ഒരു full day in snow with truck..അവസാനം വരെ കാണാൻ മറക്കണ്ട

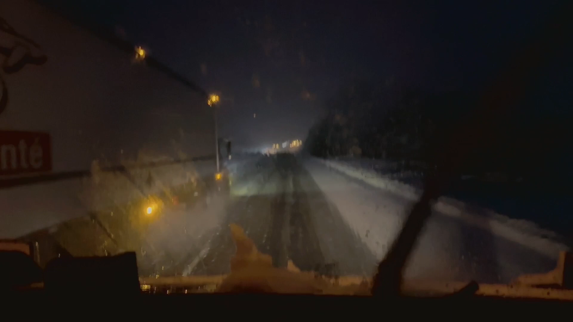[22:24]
ഒരുത്തം കഷ്ടപ്പെട്ട് പോകുമ്പോടെ ഓവർടേക്ക് ചെയ്ത് പോകണം ആരത്. കുഴപ്പമില്ല, പോട്ടെ പാവങ്ങള് പിള്ളേര്.
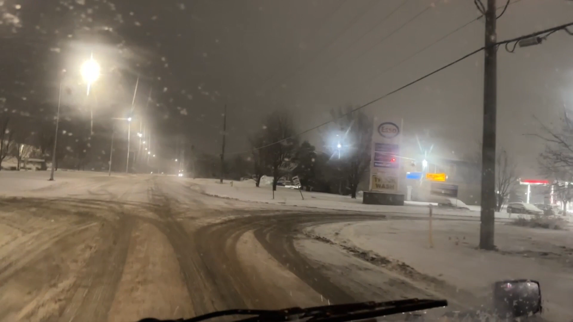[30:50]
ഇവിടെ നിന്ന് ക്ലീനിങ് അത്ര പ്രോപ്പറായിട്ടില്ല. ഇപ്പം ഇവിടേക്ക് വരുമ്പോൾ കുറച്ചും കൂടി നമ്മൾ വീശി പയ്യെ നല്ല അടിപൊളിയായിട്ട് ഇങ്ങനെ ഒടിച്ചെടുത്ത് കണ്ട ആ ലൈറ്റിൽ കാണണ്ട സ്നോ നല്ല നീറ്റായി കിടക്കണം.